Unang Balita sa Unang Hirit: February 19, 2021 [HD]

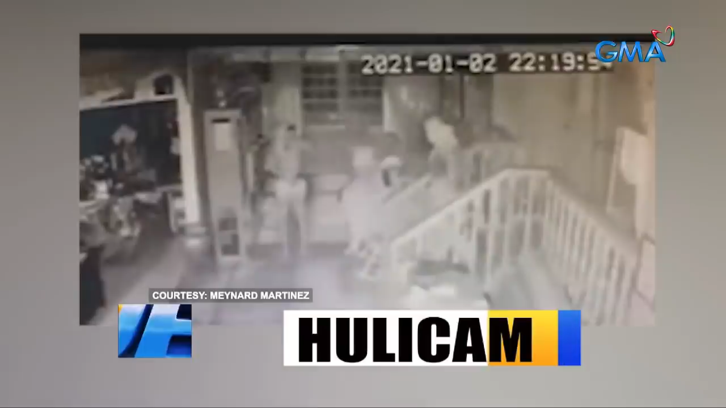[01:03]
Panaloob sa isang bahay sa Nueva Vizcaya na huli ka